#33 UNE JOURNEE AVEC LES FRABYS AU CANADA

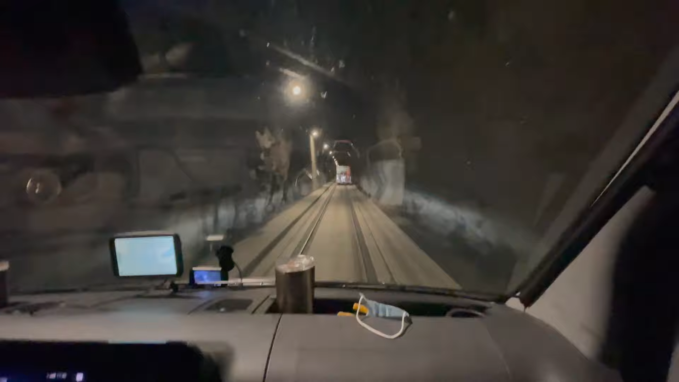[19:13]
Je voyais rien, j'étais dans le noir. Tu sais, quand ils passent avec les bus, l'autre là devant, il arrête la paroi, j'ai l'impression. Respecte les règles.
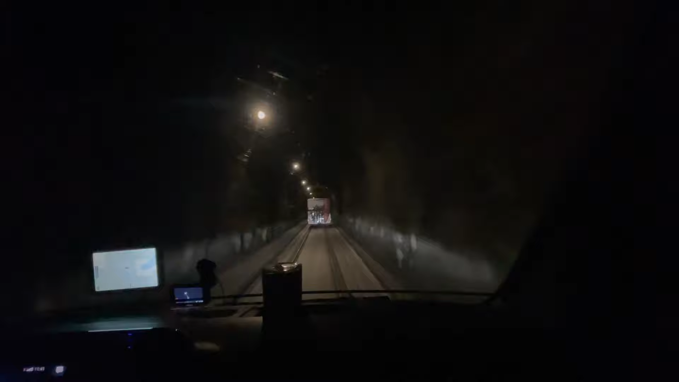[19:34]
Ici, c'est un pays 100 fois plus grand que l'Europe. Et ils font une petite bande juste pour les cyclistes. Attention les yeux, vous allez être éblouis.